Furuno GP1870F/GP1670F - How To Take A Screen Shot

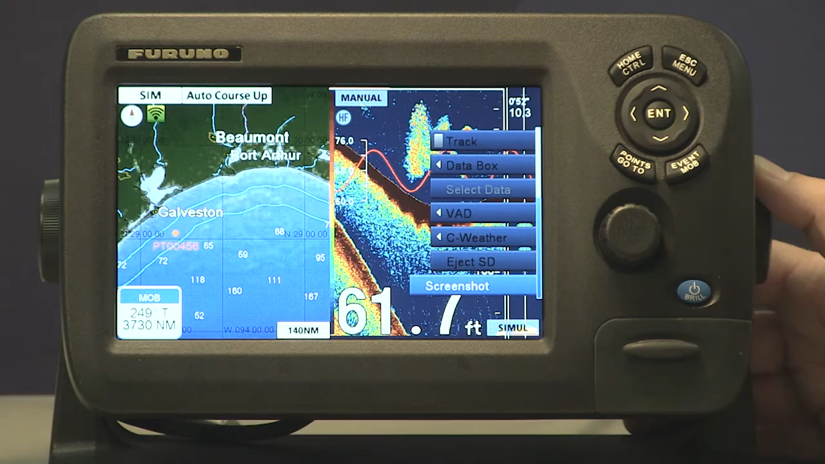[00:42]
We can scroll down here to screenshot which is the last one and when you press enter with the knob on screenshot it'll pause for a minute and then it'll capture that image and save it in the internal memory.
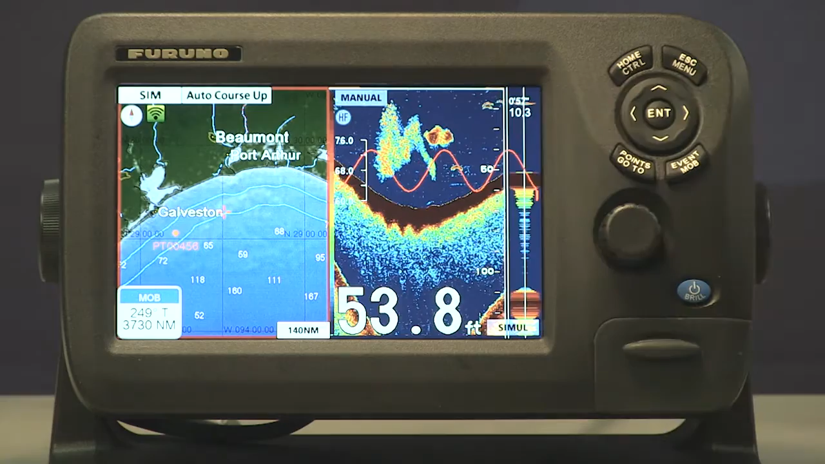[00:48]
On screen: depth 53.8 ft
Now once we've saved the screenshot to the internal memory we can save it to an SD card like this one.